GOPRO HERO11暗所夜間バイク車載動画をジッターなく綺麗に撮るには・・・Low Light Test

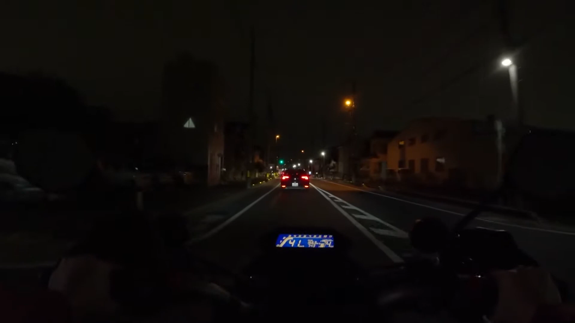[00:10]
GoPro 8の動画はね、都内だから結構明るかったんだよね。ここはちょっと埼玉市でちょっと暗いとこだから、まあこんなもんなんで、あんまり変わんないんだよ GoPro 8と。まあ下にリンク貼ってあったけど、それ見てね、あ、ハル先生ね、違いが分かんないと、本当に分かんない。だからこれじゃ悔しいからね。これ確かね、 ISO が1600でカラーがナチュラル、まあ3段階あるんでね、 GoPro カラーとフラットとその真ん中のナチュラルなんだよね。でフラットにすると、まあ、白っぽく明るくなるんだけど、なんだかアラも見えちゃう。
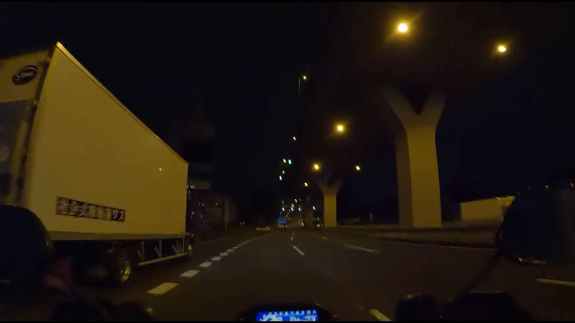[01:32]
そんでカラーをフラットにすると ISO は1600ね。ちょっと GoPro 8みたいにだね、やっぱりね。これ11だよ、GoPro ヒーロー11だからね、これね。
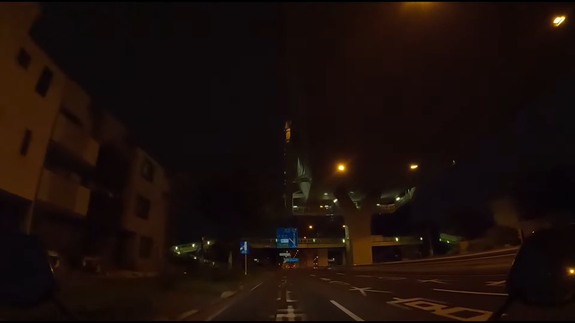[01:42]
GoPro 8とやっぱりこれもあんま変わんないよね。でやっぱり3200にしなきゃいけねってんで、ちょっと3200でねやってみた。はい、これがね、3200、シャッタースピード50分の1、フレームレートは50、そんで ISO は3200、カラーはナチュラル、真ん中ね。ここでね、さらに調整したのがホワイトバランス。ホワイトバランスをこれね、ノーマルだから自動じゃなくて4000にね、固定したんだよね。
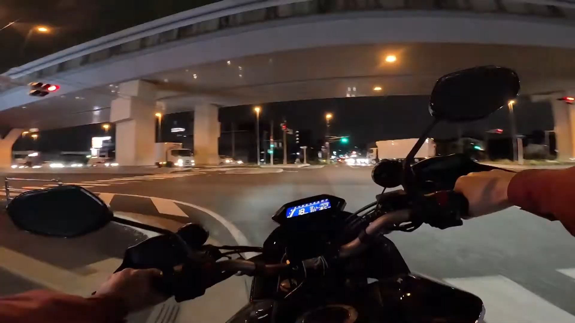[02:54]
やっぱりね、3200だけあってね、かなりね明るいね。この時間でこの明るさでしょ、多分これなら GoPro 8よりは明るいと思うんだよ、まともだと思うんだよね。あと上のでチラチラやんだな、マイクにつけたみたいなやつがちょっと長くて画面に入り込んじゃってんだよね。で GoPro は逆さにつけてるんだよね、だからマイクがちょっと上になってんだけど、これなら GoPro 8よりは綺麗なんじゃねえかなと思ってね、ちょっと映した場所にもよるけどね。
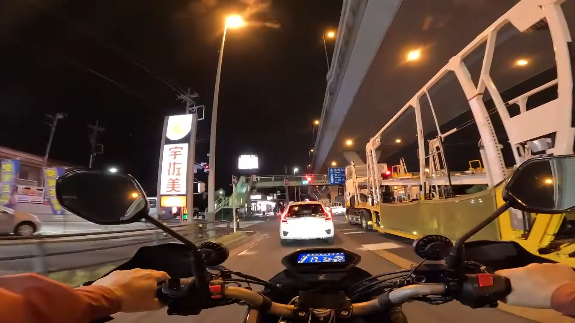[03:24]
とかね、白いものが白飛びしてるから、これ GoPro のね、開発者のブログを見るとね、あれマイナス 0.5 にしろっつうんだよね、 EV を。その時はシャッタースピードは固定じゃなくて自動にしなきゃいけないんだけど、だからこれもちょっと実験してみたいね。シャッタースピードをオートにして、マイナス 0.5 すると、もしかすると看板とか白い車の白飛びが減るかもしれないね。
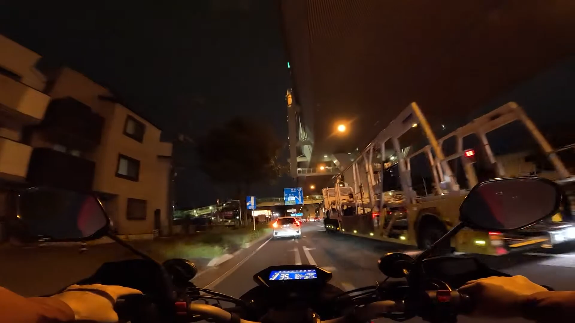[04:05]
はい、ここまあいつものね道だけど、左に曲がって、
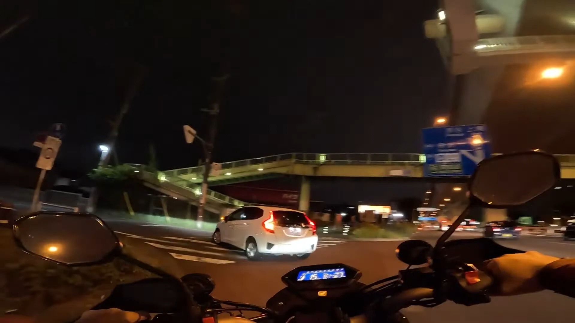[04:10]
結構ここのね道がね、座布団だらけ、凹凸がひどくてね、ブレるんだよね。でソニーの α7 だともう縦ブレがひどくてね、まともに撮れないんだけど、まあ GoPro だと11だと、特に上下にバイクが動いても跳ねても、天候源照明もほらあまりにじまないじゃない。シャッタースピード50ならにじまないみたいだね。これ昨日かなんかの変な動画出してみるか、かなり暗かったと思ってこれ。
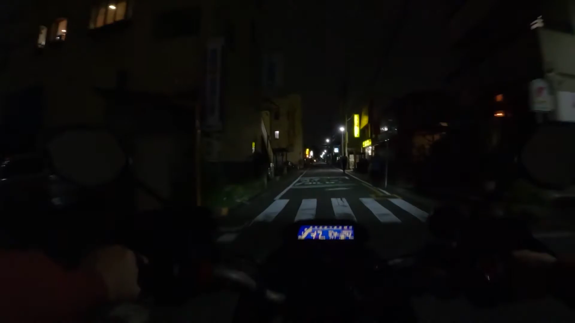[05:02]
ホワイトバランスを4000にして、アップロカラーはまあナチュラルか、ビビットにするとまた暗くなっちゃうんだよね。これだと本当に GoPro8 とあんま変わんないんだよね。
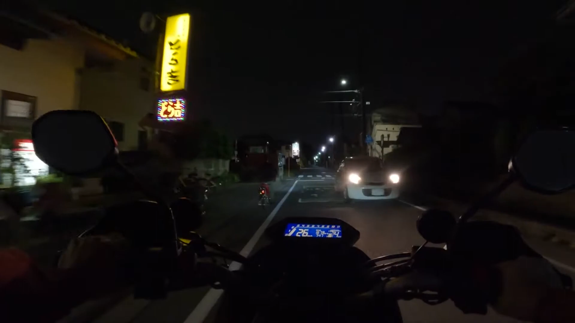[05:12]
だから GoPro8 で3200だね、
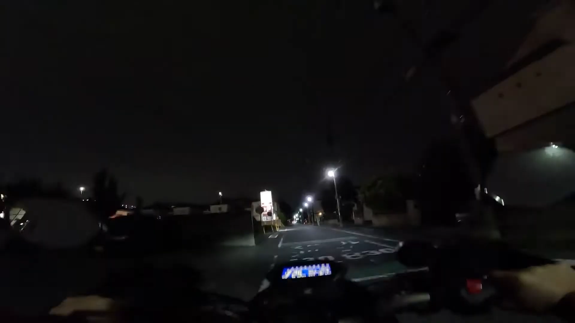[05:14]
これはね、 ISO がね、で4000ケルビンね。あとシャープネスは多分中のまんまだと思ったね。開発者は低で置いて後で編集ソフトでシャープネスを上げた方がいいって言ってんだけど、じゃあ編集しないから低中のまんまだね。
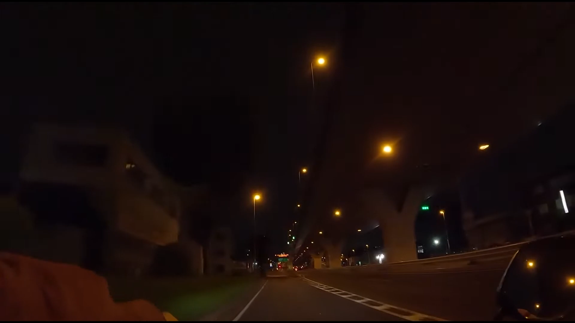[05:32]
これは1600で1/100、カラーはフラット、バランスは何もいじってないね。こんなもんだね。これはもう800と同じ、下手したら800より暗いかもしれないよね。ここを3200にしてホワイトバランス4000ケルビンでシャッタースピード50でで撮ったらどうなるかね、ちょっとやってみる。
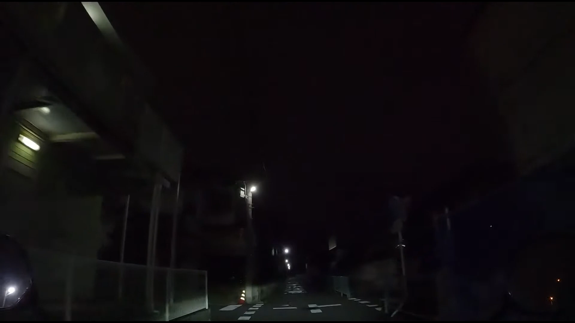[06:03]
前にね、これだと GoPro8 だとこのぐらいしか撮れなかったんじゃない、周りの景色はほとんど黒つぶれでね。
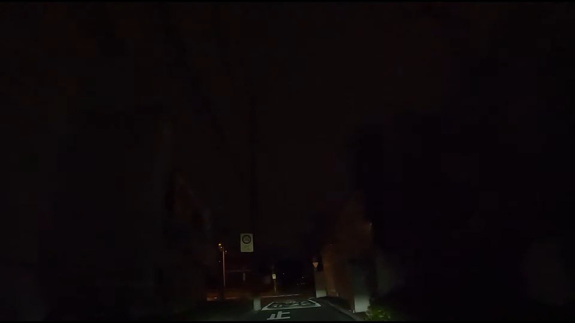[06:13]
それちょっとまあ確認してから、まあ見たくない人は早送りしちゃえばね。そうね、
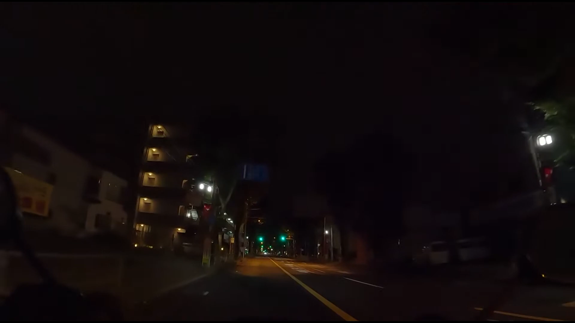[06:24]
GoPro8 で綺麗に撮れる人はこの動画見たら、あ、こんなんだったら GoPro8 と一緒じゃんって思うんじゃない。ただちょっとテーブル補正が効いてるぐらい、だったらジンバルつけりゃもっと綺麗になっちゃうよね
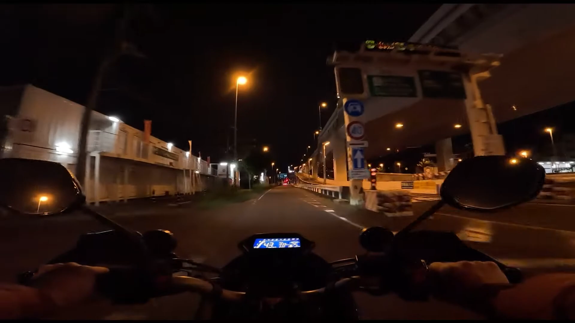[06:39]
これがね3200ね、時間もね早朝同じぐらいの時間ね、 ISO3200、 ホワイトバランスは、4000で、あとシャッタースピードは50、フレームレートは50、あと設定はなんかいじったかな、ノーマルだと思うよ。でその他の設定ちょっとぐらいいじってもあんまり変わんないんだよね。多少は変わるけどもう見た目では分かんないでさっきのね暗がりのとこ曲がるんだけど、
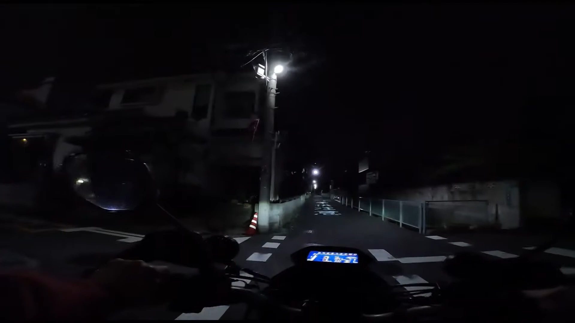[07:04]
さっきの時よりも多少周りの家らしきが見えてんじゃねえかな。